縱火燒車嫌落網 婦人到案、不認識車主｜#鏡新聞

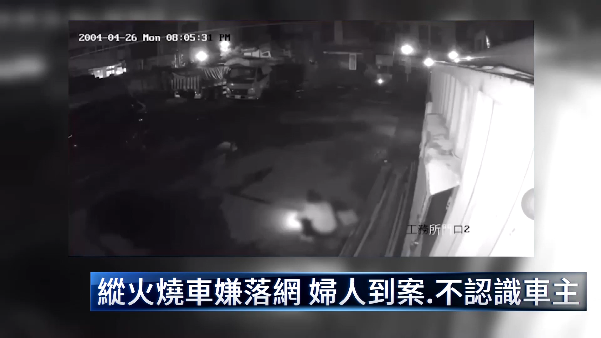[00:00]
凌晨四点多，一名妇人鬼鬼祟祟出现在停车场。不过她蹲在地上，似乎在燃烧东西，行为相当可疑。下一秒站起来，朝着停车场的车辆附近围绕。过没多久，一辆货车突然烧了起来，整辆车都被大火给吞噬。